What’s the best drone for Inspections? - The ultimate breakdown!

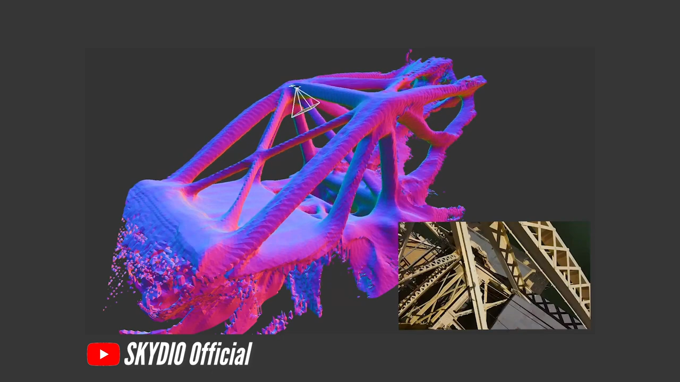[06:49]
it will start covering the structure with photos at an incredible speed and precision then
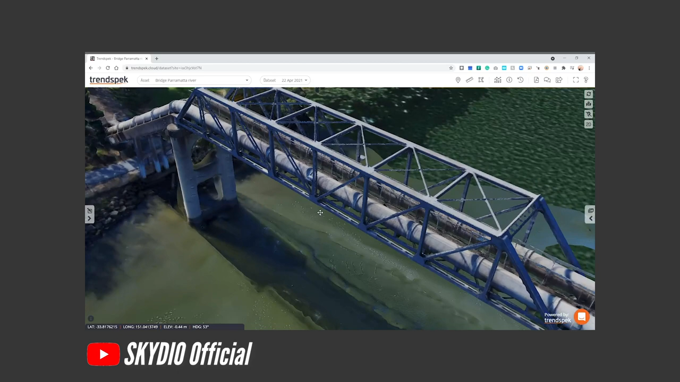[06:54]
when it's done you'll get perfectly taken photos at the correct distance for your 3d model
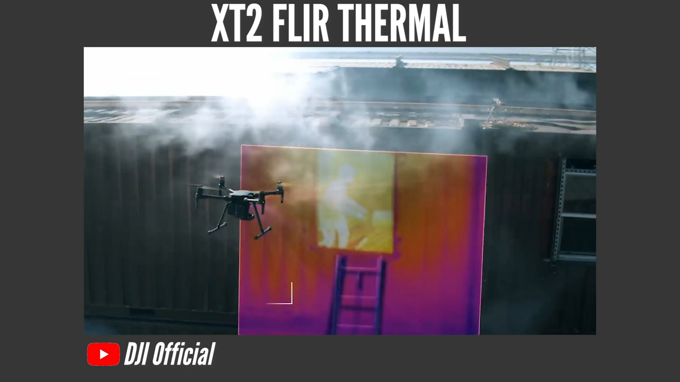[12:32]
xt2 flur thermal camera and also the x5s camera